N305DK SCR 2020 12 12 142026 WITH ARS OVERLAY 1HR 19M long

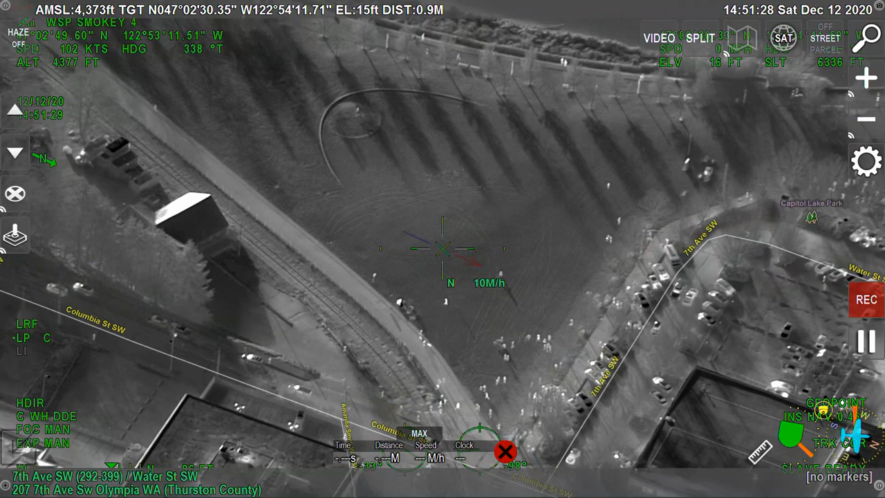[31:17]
Down in the park, they are slowly dispersing to the northwest, but they are trying to spread around us to the north.
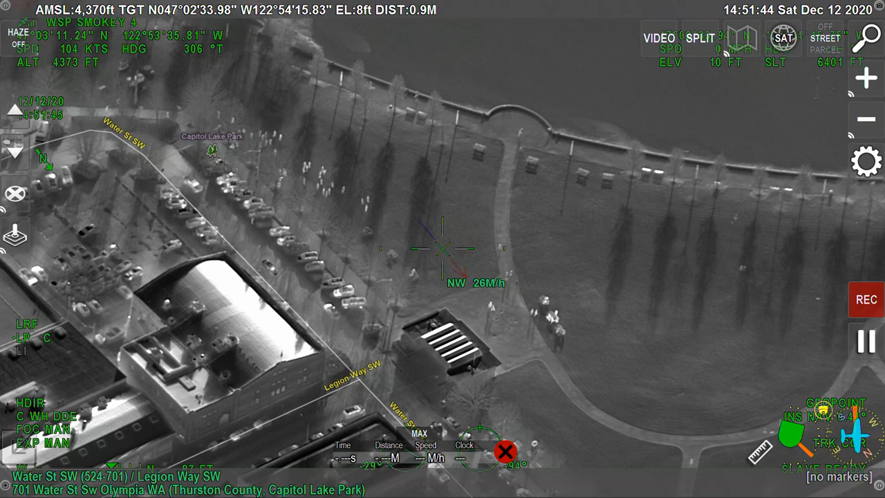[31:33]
The group in the park seem to be moving to the northwest, but not dispersing, correct? No, they are not dispersing. It looks like they're trying to flank us to the north. They appear to be trying to flank to the north, not dispersing, from Ida 72's location. QRF 2, 175. Sam 4, go ahead. Are you able to get up to Legion in Capitol, or sorry, Legion in Columbia, in that area?